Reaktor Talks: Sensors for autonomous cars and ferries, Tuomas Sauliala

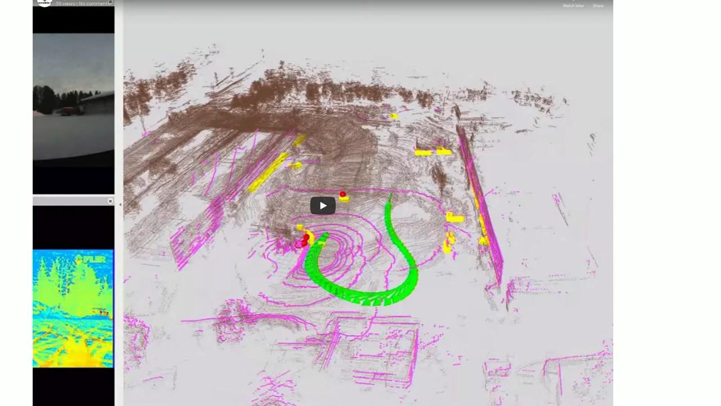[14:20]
if it's an obstacle and then the rest is just around the environment there's buildings and some trees here we have the visible light uh camera and below it we have the thermal image camera so it's quite clear to understand how this how this goes let's see
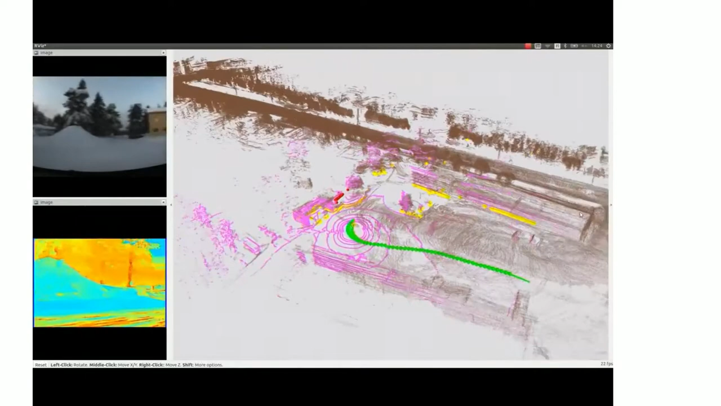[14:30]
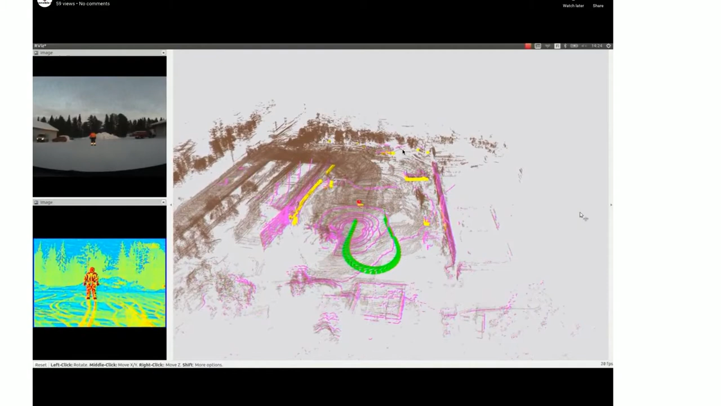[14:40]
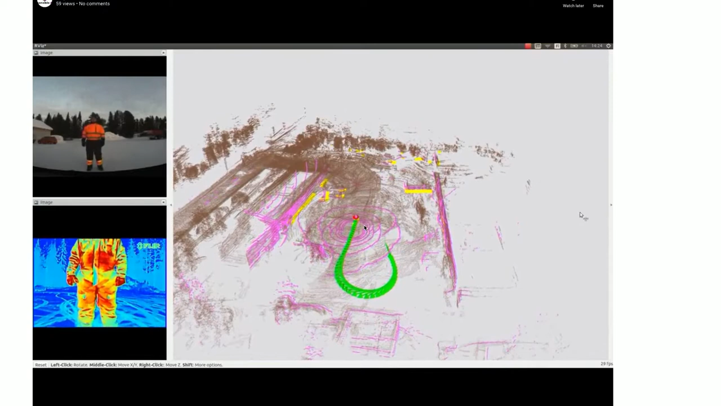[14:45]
okay so well it's quite understandable that there's a human so probably we shouldn't hit it uh